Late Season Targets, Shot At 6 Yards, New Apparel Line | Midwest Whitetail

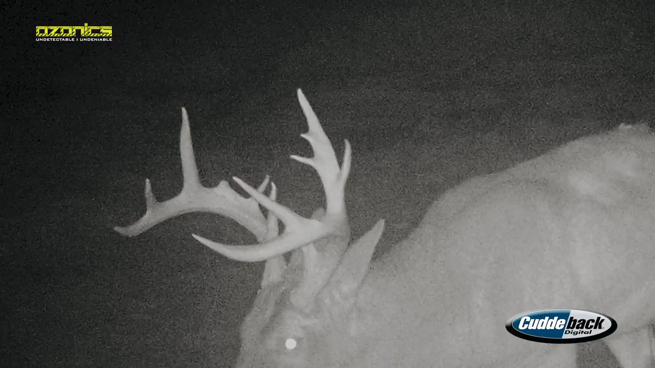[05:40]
There's another deer that's only got a half a side. We actually filmed him back at the end of November and there's another deer that's just a real tall framey, good lucking buck. So hopefully with any luck, we can get a couple of deer to come out.